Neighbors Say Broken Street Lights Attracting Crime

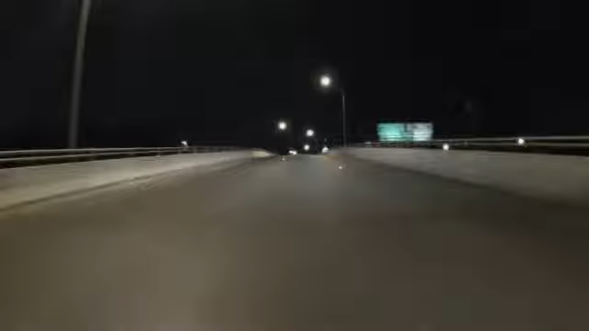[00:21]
But make the same drive here on West Commerce, nothing. The last time I seen these lights up was probably like months ago.